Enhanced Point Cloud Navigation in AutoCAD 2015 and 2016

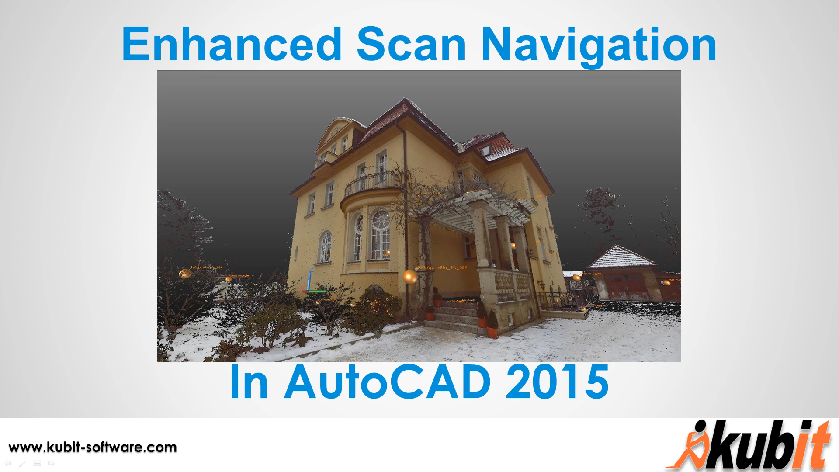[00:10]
Hi, this is Scott Diaz with Qubit, and in this video I'm going to show you the benefits of working with Qubit's Scan Navigation Enhancements for AutoCAD 2015. Now one of the really nice things about using AutoCAD 2015 is that as you attach an RCP file now, you have access to the native AutoCAD Point Cloud Manager. And that manager, when you attach the RCP, is going to reference each individual scan position for you in the list. And this is each individual RCS file that's a part of that project. So you can scroll through the list.
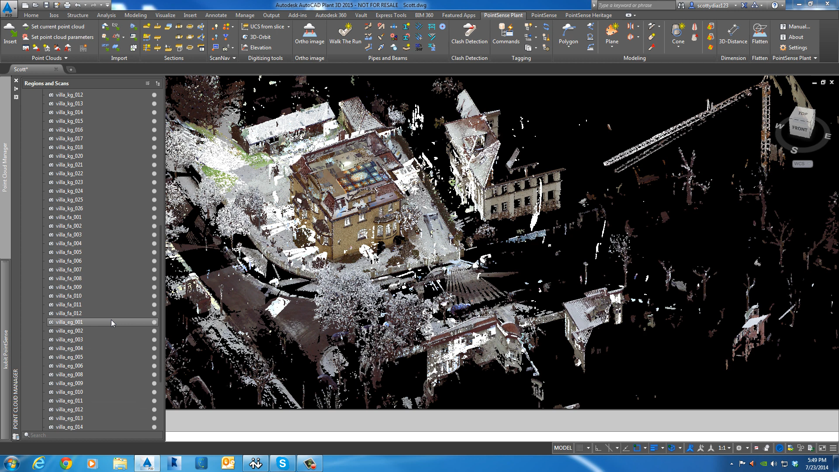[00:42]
If you don't want to see all the scans at once, you can isolate a scan if you like.
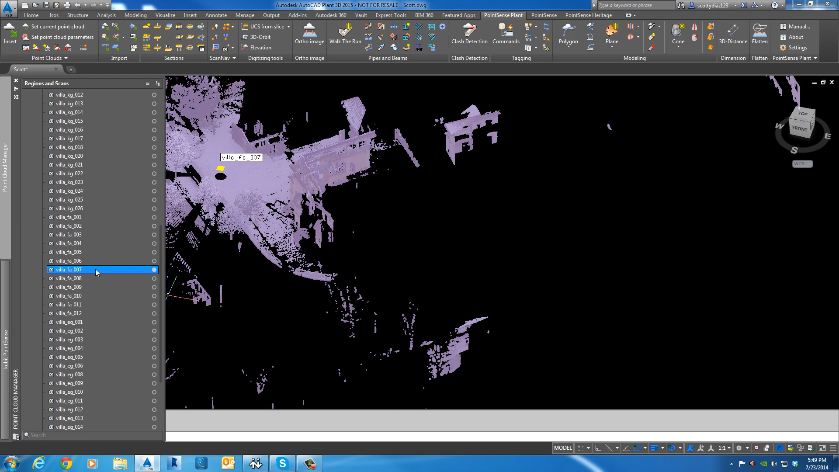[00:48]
You can also navigate to the scan view. And navigating to the scan view is really cool. This lets you see what the scanner saw from this scan position. And when you choose that option, it also changes you from a parallel view in AutoCAD to a perspective view. So right away, you're thinking, okay, this looks great. I can pan around.
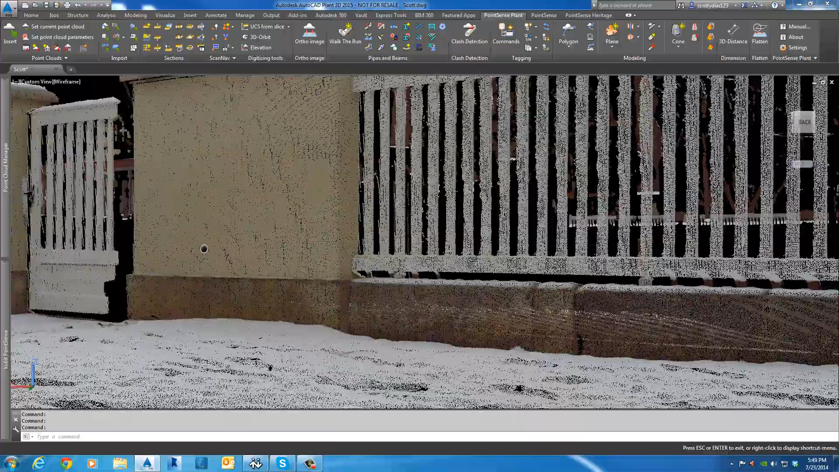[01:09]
The problem is the second I pan, I move out of the position of the scanner, out of the correct perspective.
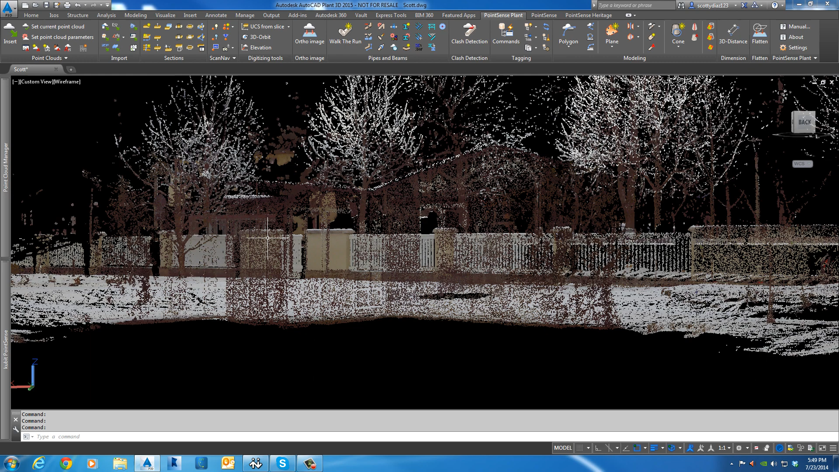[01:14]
And also the second I zoom, you can see that it jumps me way off.
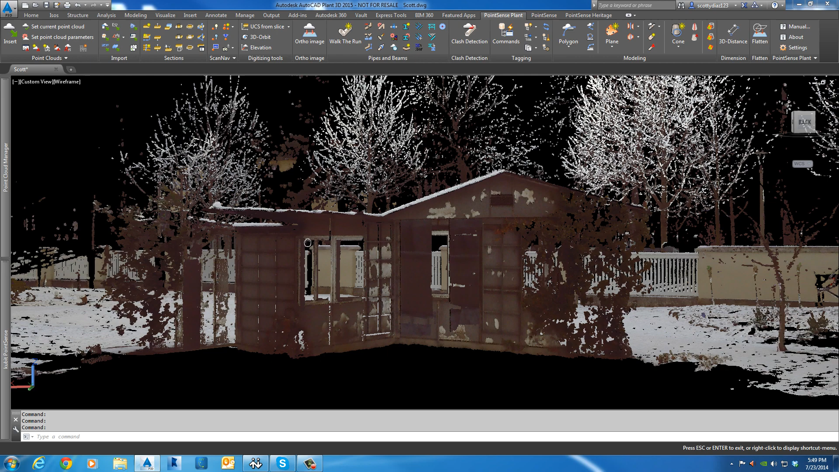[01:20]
And that doesn't really allow you to take advantage of the position quite as much. So in order to get back to that position, what I can do is just double click again. And AutoCAD does provide a swivel command.
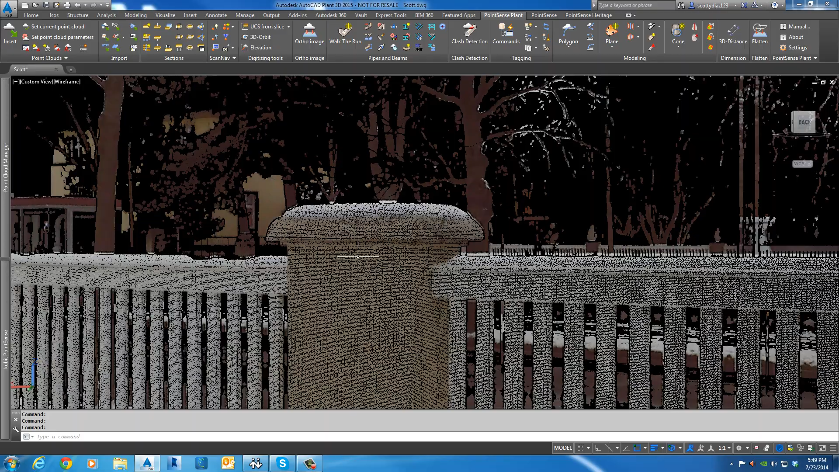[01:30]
You can push down your control key in the middle mouse.
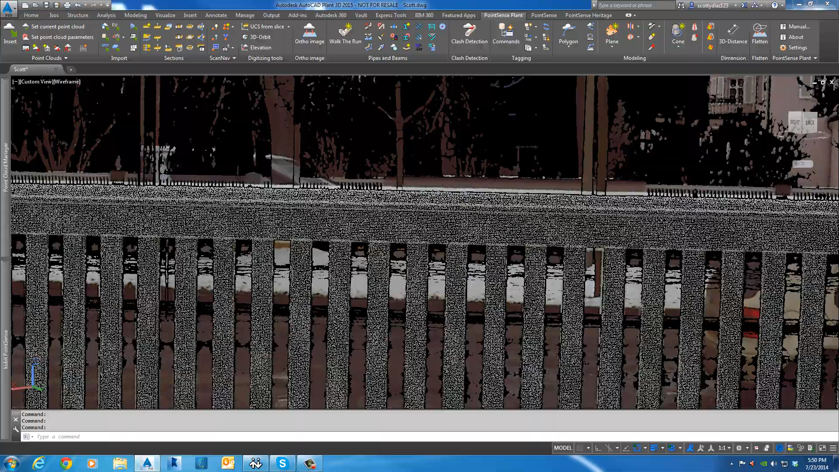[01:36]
And that will allow you to stay in the position and swivel around, but not quite as easy to use.
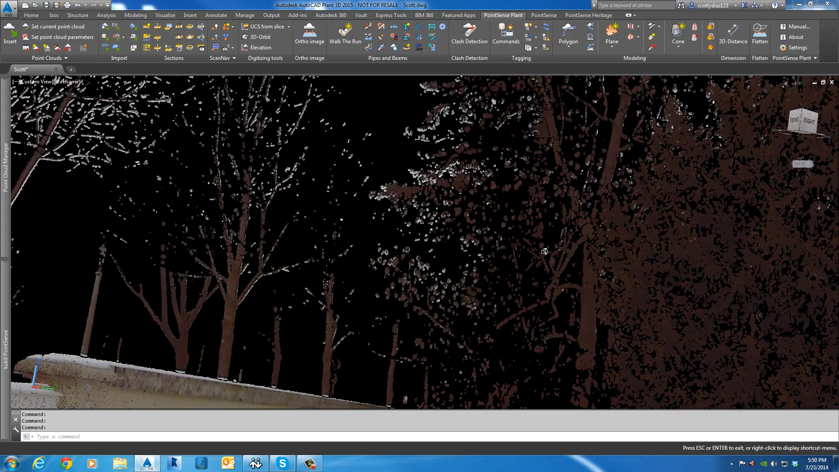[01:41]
And the other thing you notice is the more I spin around, the more I start to get a little bit off keel.
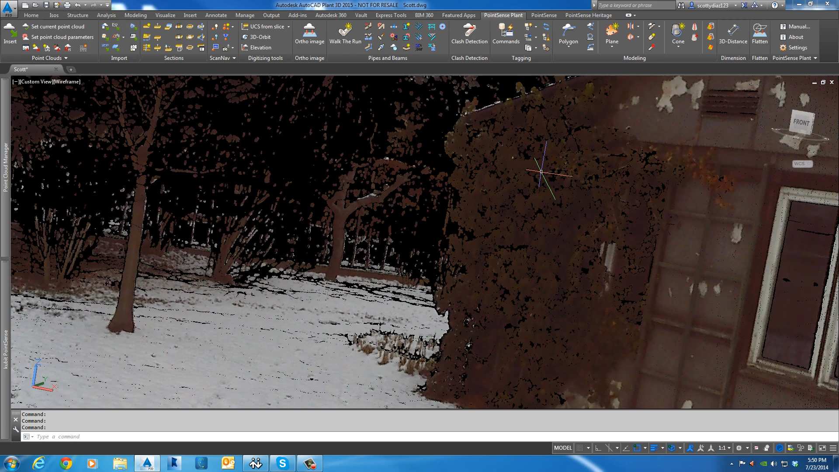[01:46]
I'm not level to the ground anymore.
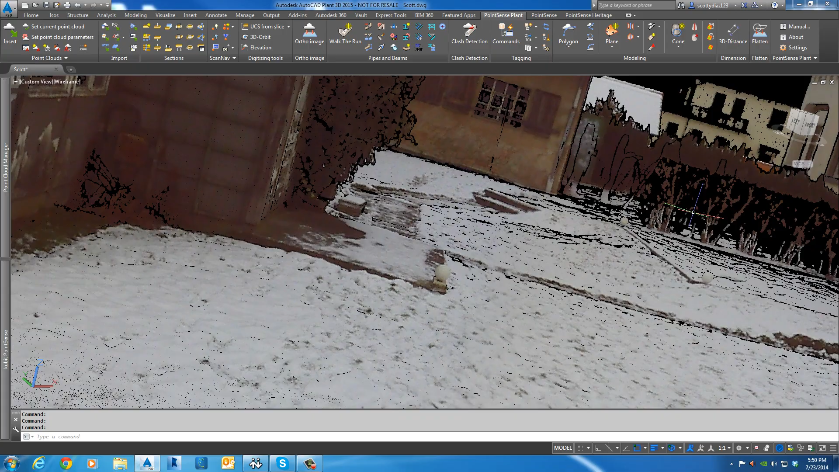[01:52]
You can see that my point of view is starting to bend a little. So the swivel, although it's a nice option, it's not really the optimal.
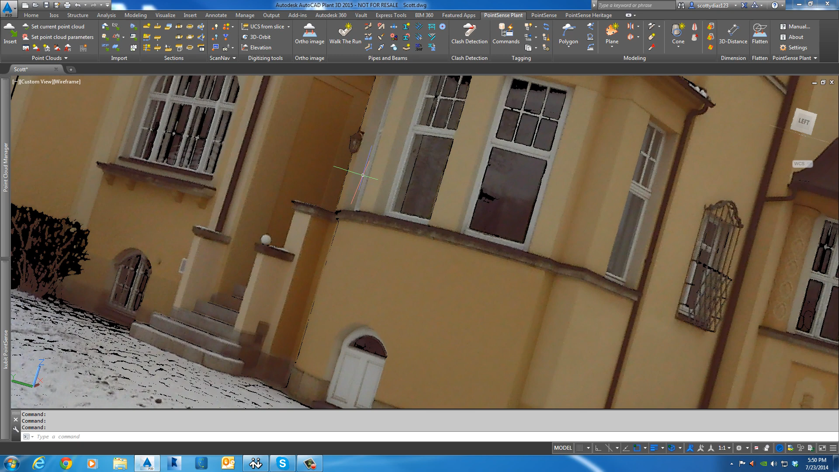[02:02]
So for anyone using point sense tools, be it in a point sense plant, building heritage, or basic or pro, you should now in your ribbon have these scan nav options.
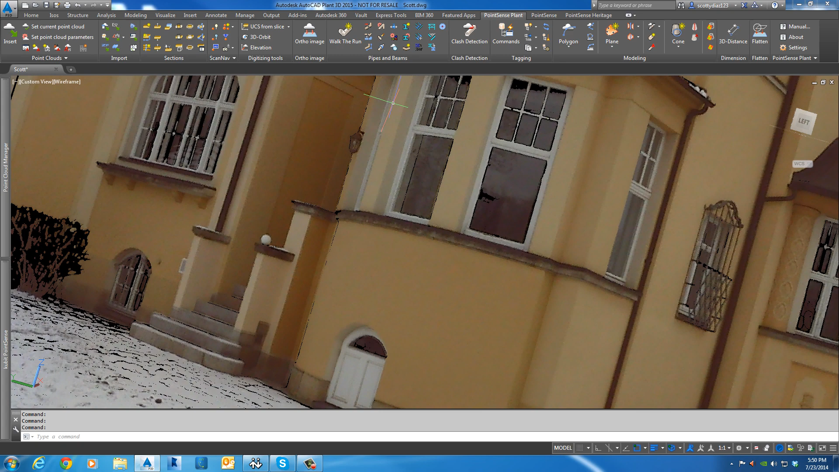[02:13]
And before I show them, I'm just going to jump back into parallel view here.
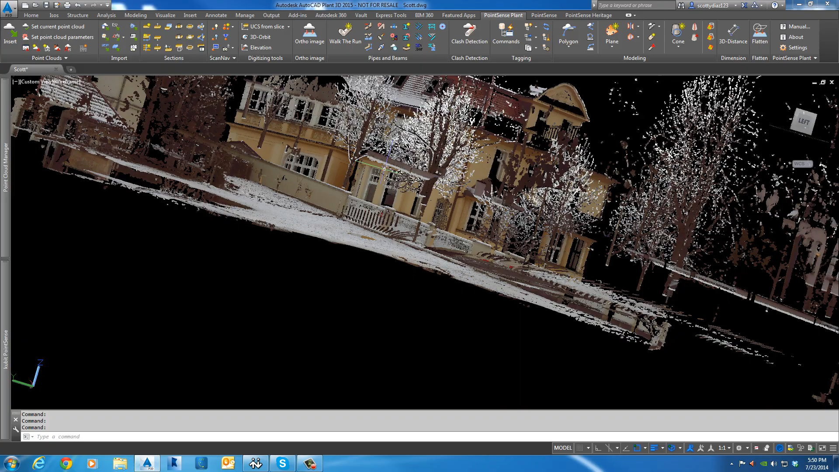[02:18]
So it'll take me out of my perspective and give me back my normal zooming and orbiting options.
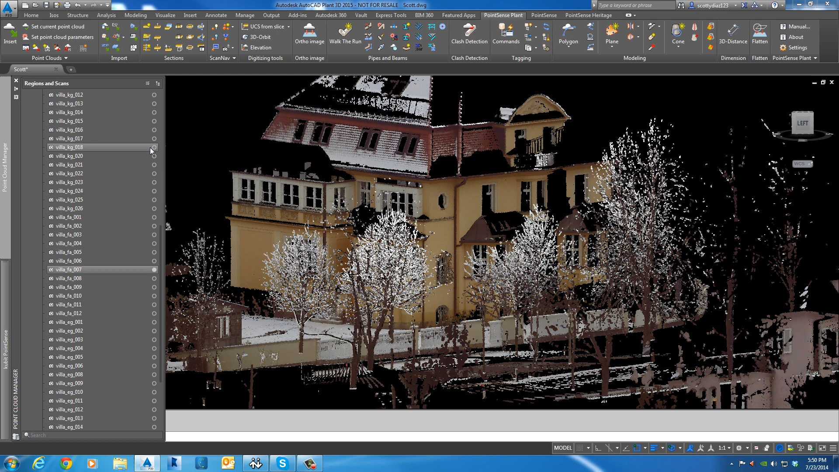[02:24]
And I'm going to turn on all the scans again so you can see this work.
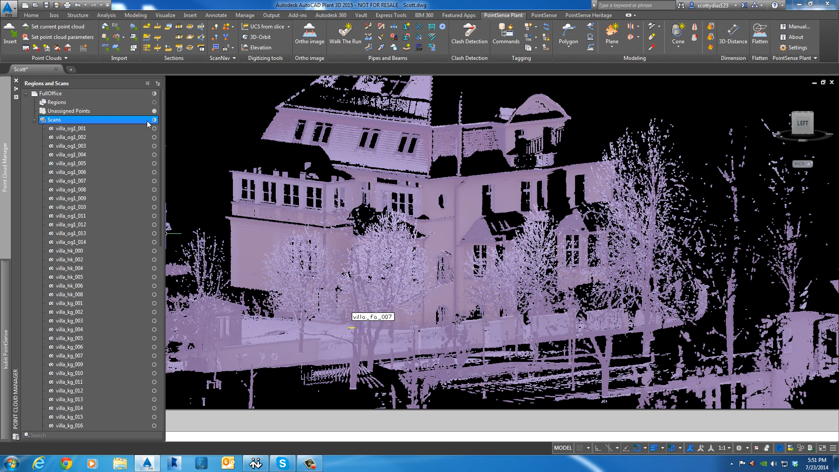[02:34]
Okay, all our scans turned on.
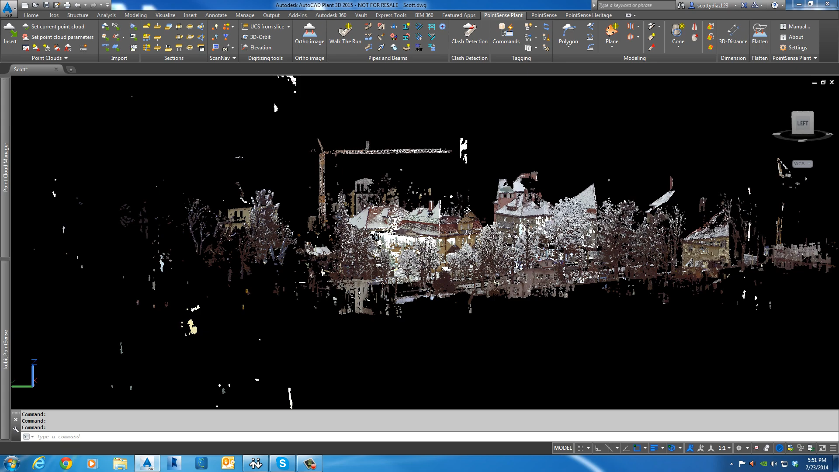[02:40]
And what I'm going to do first is choose this Create Scan Labels from Recap. Okay, so you see if I've got a couple options here.
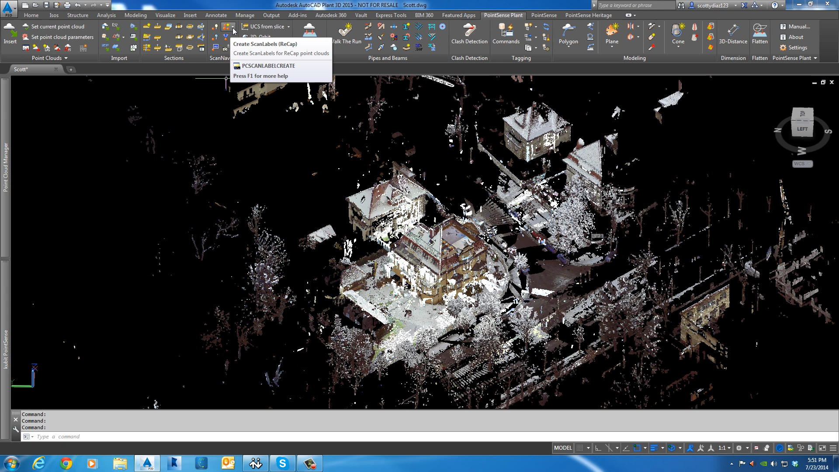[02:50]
And we'll go through those, but Create Scan Labels and Recap. And now look at my command prompt, 81 scan labels created. So what happened there?
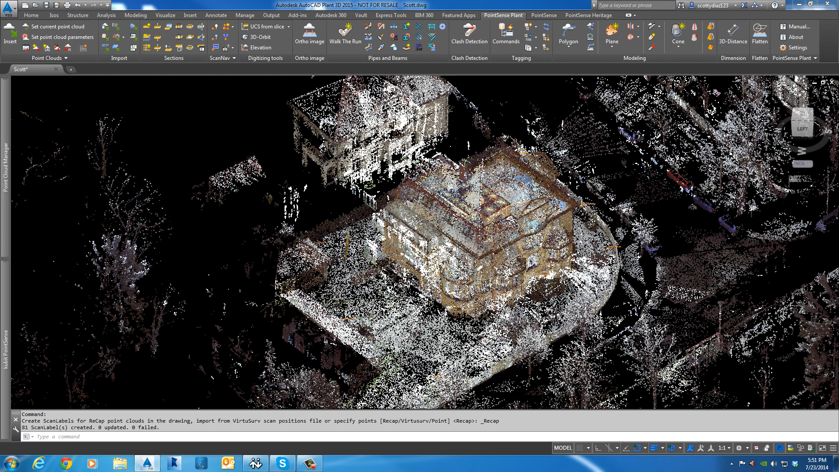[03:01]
Let's zoom in a little bit. In fact, let me turn off the cloud so you can see a little bit better.